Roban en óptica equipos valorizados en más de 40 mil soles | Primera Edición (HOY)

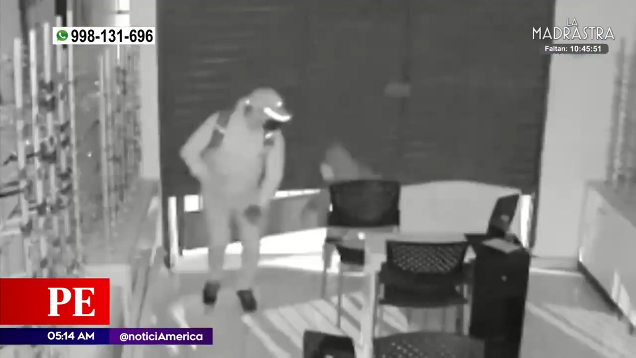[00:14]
Ni el sonido de la alarma los detuvo y continuaron con su plan de llevarse todos los